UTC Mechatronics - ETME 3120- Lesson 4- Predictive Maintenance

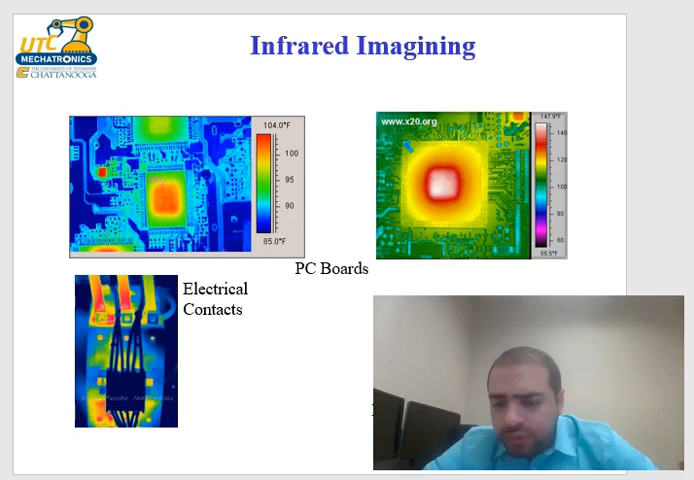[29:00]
where the heat is but on the outer surface there's no heat and so uh it's really useful actually to for troubleshooting and for instance the leaks uh infrared by the way if you have like uh you know buried pipes and you want to find a water leak then the cold what you do actually what they do basically basically you can turn on either the hot water uh turn the water to you know make
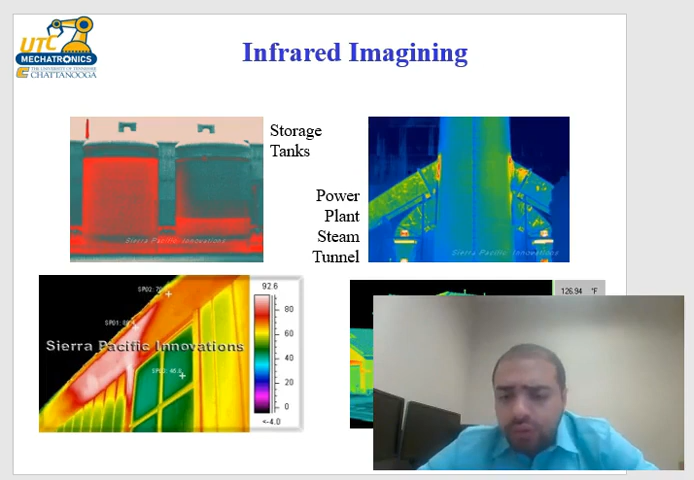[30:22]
a house are the heat leaks like look at around the window here around the door and uh the garage for example so whether it is where you know where you basically need to improve on uh the installation for example so infrared is really useful it's very commonly used in a lot of applications um like i said electrical